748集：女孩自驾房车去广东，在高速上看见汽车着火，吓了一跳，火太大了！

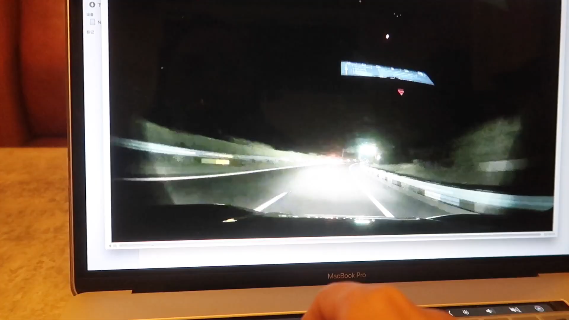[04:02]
我把剛才路上車著火的視頻找出來了好像就這裡你看好大的火這裡這裡著火了我肉眼看到好像是轎車